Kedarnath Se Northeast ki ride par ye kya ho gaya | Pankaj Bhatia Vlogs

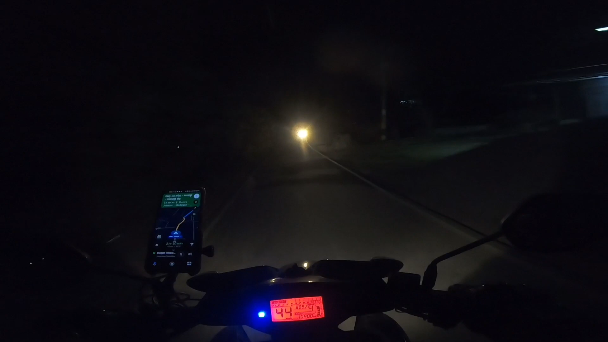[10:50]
बिल्कुल पतला सा रोड कितना रोड हैं पादा काई गां
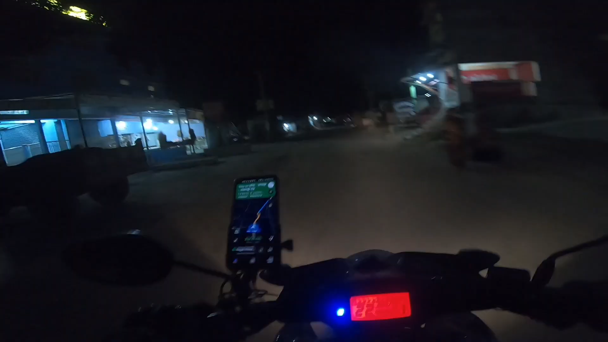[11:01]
बावाई काफी नजर आ रहे इसले कोई डर वाली अची कोई बात नहीं है लेकिन रोट ना बड़ा आजीव साय मतला बहुत पतला सा रोड है और कई बार स्वारा इस त्रेकर्ट वहारा है तो गाडी बोरी
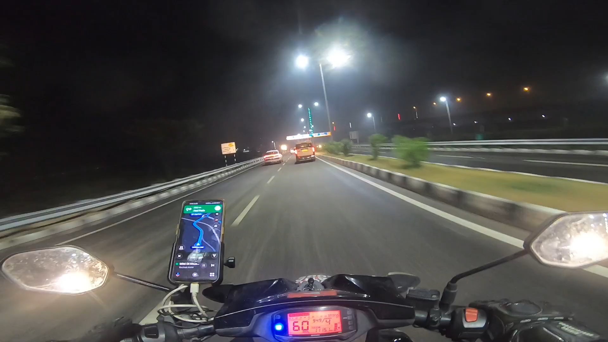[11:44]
किलो मेंटर ब� लेकिन लग रहा है कि हाँ कही हाँ पाइवे चल रहा हूँ बाई जे पतले बतले रोडों जे लेकर आया यह गूगल भी यह और था बहु रास्ता हुआ पटना आने गा और तो पतले बतले रास्टे